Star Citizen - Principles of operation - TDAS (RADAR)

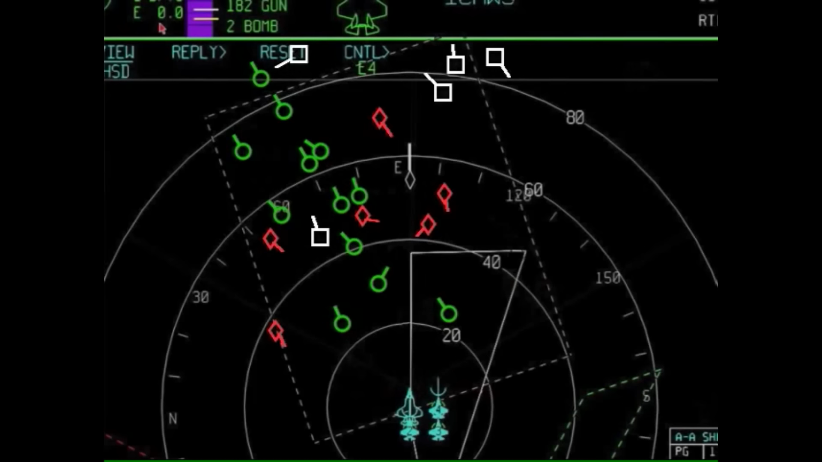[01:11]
in a single location without having to look at multiple screens or displays.